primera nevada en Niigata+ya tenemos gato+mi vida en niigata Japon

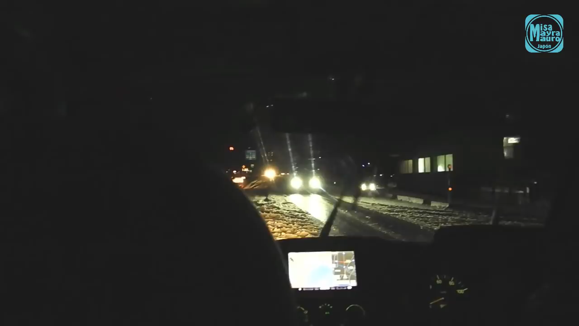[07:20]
Así que ya nos vamos a la casa, dice mi esposo ahorita. Dice, como no, es tarde, dice, no, y no pusimos arroz, dice, compré sushi, dice, entonces eso es lo que vamos a cenar. Y nosotros, ¡yay!
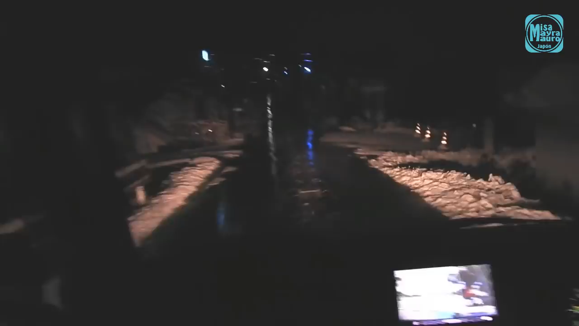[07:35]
Miren, esos chorritos de agua es para que la calle pues no se congele, ¿no? Y los carros no se resbalen.
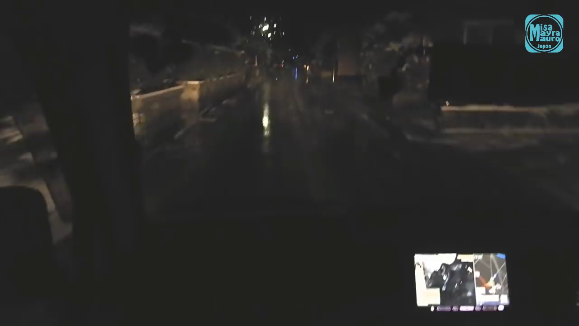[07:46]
¿Vieron?
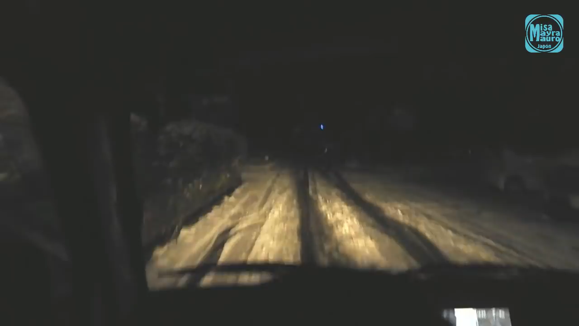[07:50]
Oh, aquí en la colonia sí que nevó bastante, vean. Mañana es Blanca Navidad.